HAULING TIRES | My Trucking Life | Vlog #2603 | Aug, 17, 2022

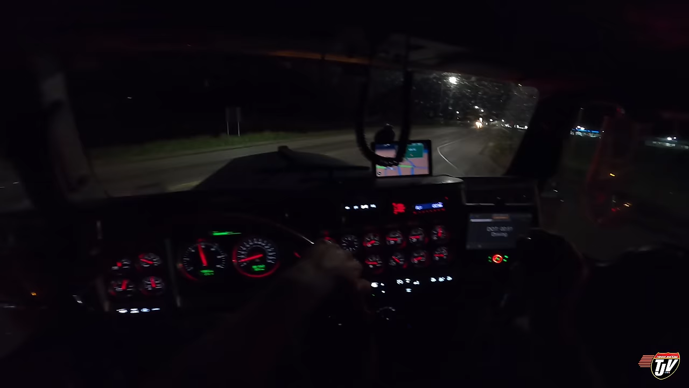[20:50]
Jake breaks off here. There's a lot of truckers that are sleeping already. Don't want to roll into the parking lot and wake them all up.
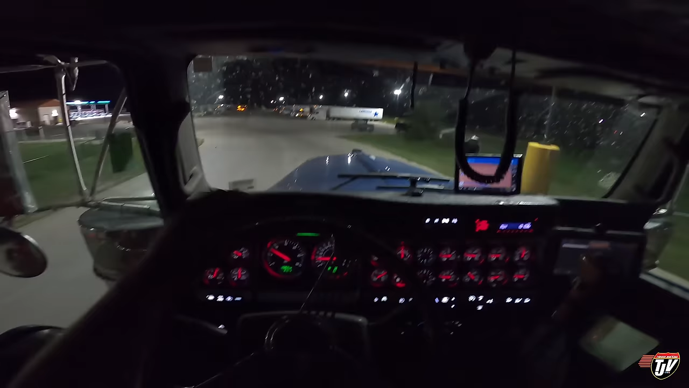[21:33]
So I can dim my headlights, but they still stay on. I know I can wire those up differently, but I gotta figure that out.
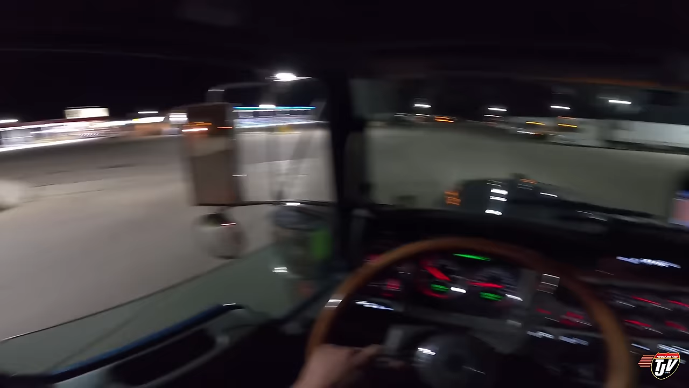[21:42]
And they've updated this a little bit since I was here last. Very nice. Any spots for Trucker Josh? Any spots at all? This used to be gravel back here.
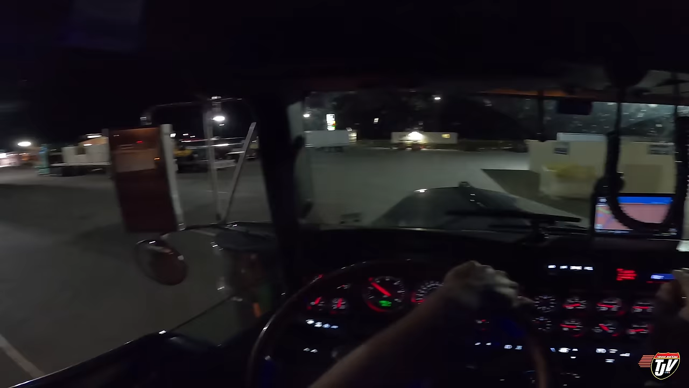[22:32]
Here we go, look at this, we found one. We found one right here. Beautiful. Yeah, that was close. That was close. We almost had to make a spot.